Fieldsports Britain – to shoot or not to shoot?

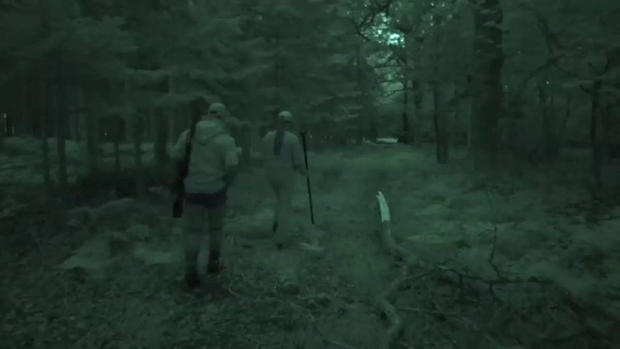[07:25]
There are deer but there is also a lot of cover.
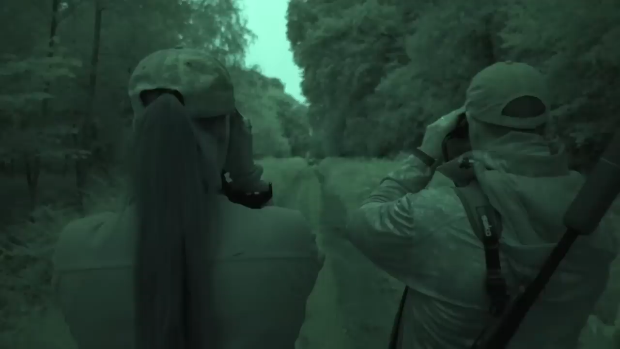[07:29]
The only species on show are the fallow. Maybe we should have taken that little row after all.